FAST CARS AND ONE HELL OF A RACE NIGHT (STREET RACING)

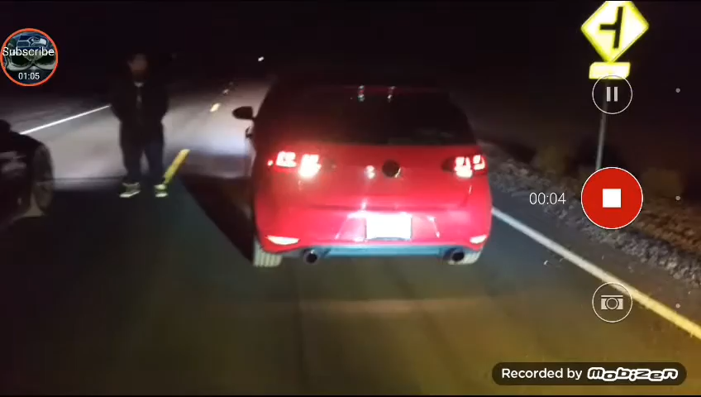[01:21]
Volkswagen GTI, hey, on the left side. BMW, someone M3. Hey, someone should be down there at the end of the guardrail.